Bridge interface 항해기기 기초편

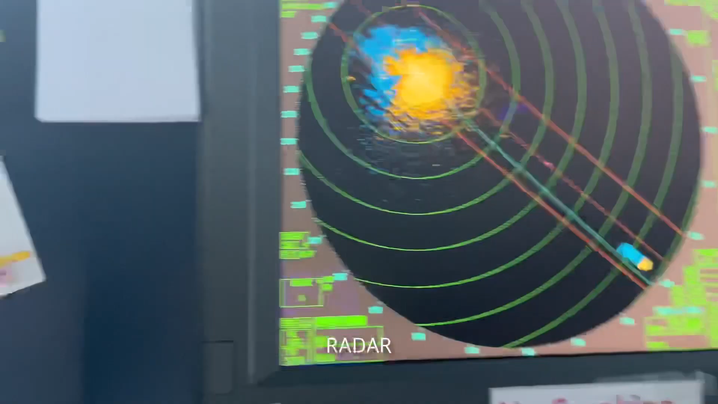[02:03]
레이더는 항해사에게 눈이 되어주는 아주 중요한 기기입니다.
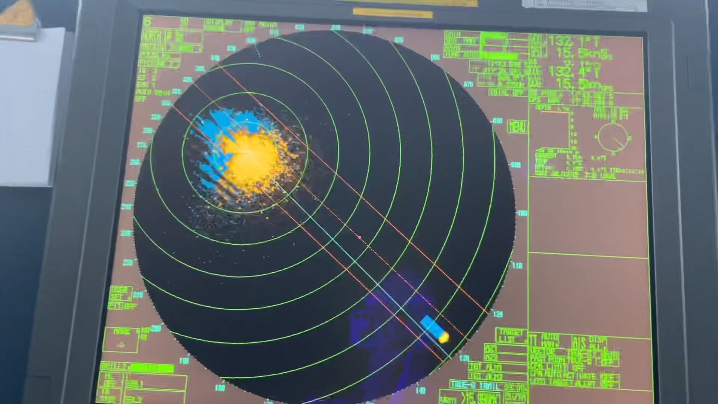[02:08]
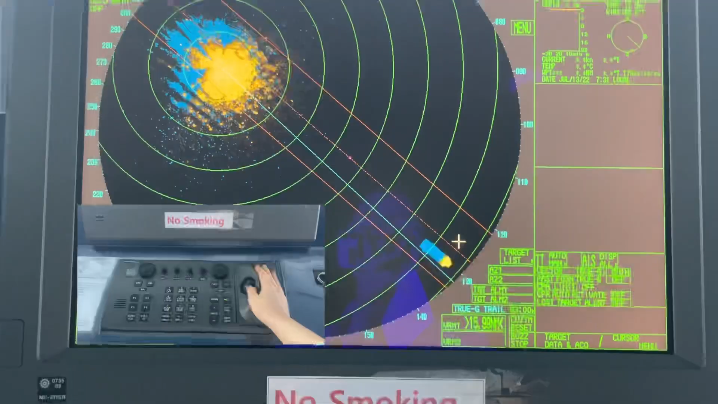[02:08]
시야가 좋지 않아도 보통 레이더로 물표를 탐지할 수 있으니 중요합니다.
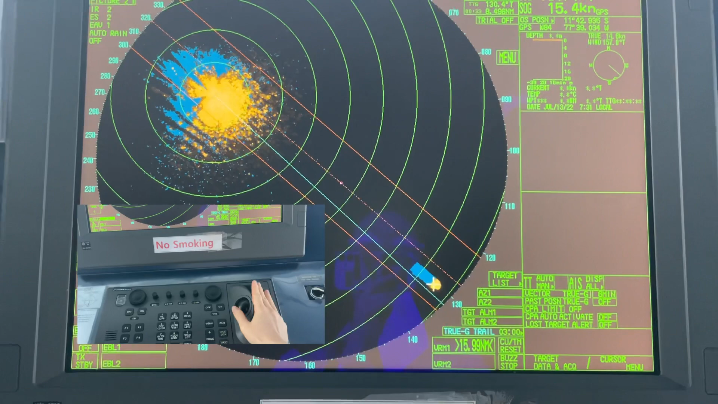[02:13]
레이더가 자동으로 플로팅하여 벡터 값을 계산해 보여주기에 선박이 지금 속도와 헤딩으로 가게 되면 어느 위치까지 도달할지 확인이 가능합니다.
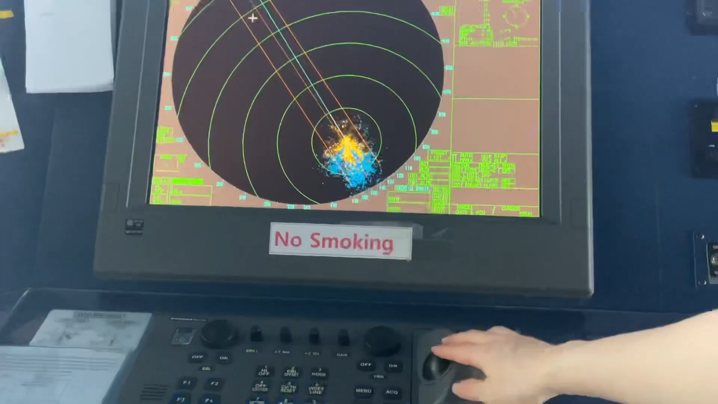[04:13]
커서를 움직이거나 콘솔에 위치한 알람 어크널레지 버튼을 눌러주면 됩니다.